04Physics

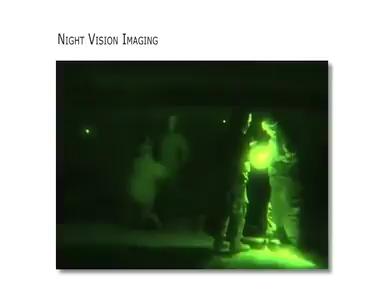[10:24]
Some night vision glasses take the invisible ends of the light spectrum, infrared and ultraviolet, and convert it over to light that we can see.
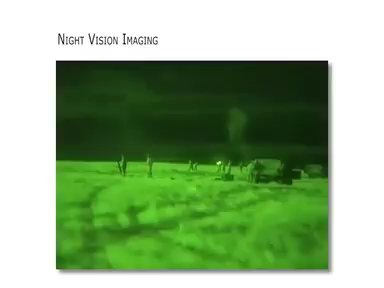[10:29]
That's what thermal imaging is. They take the energy that things emit and pull it over to the visible spectrum through
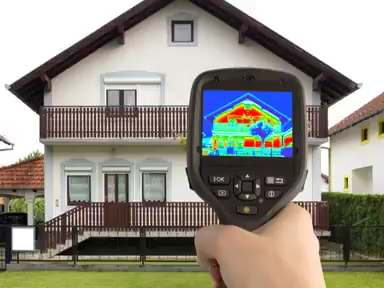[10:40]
these electronic glasses so you can see the energy radiating off.